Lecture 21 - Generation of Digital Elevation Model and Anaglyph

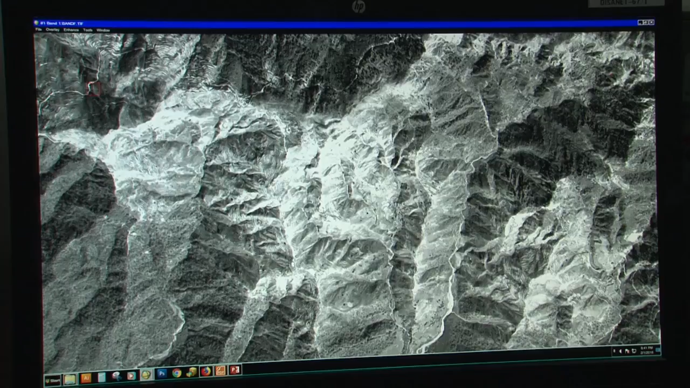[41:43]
So, this is to recommend you, like we have to select, we should select, we should select point like this, okay.